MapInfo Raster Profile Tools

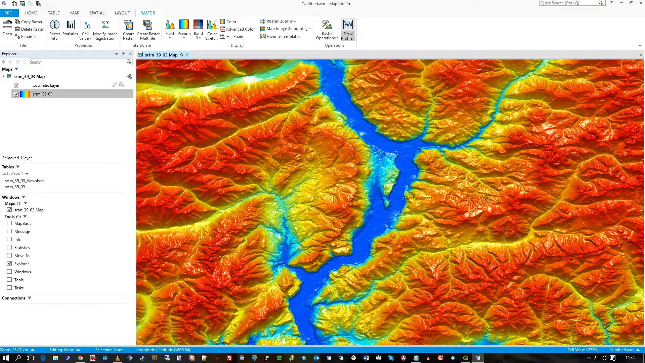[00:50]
So red for you can't see, green for what you can see. If I click on the cross-section tool, I can click once on my raster, go across that valley to the other side, double click, and I see the whole sort of peaks and troughs, they'll lay out of the elevation and just what it looks like.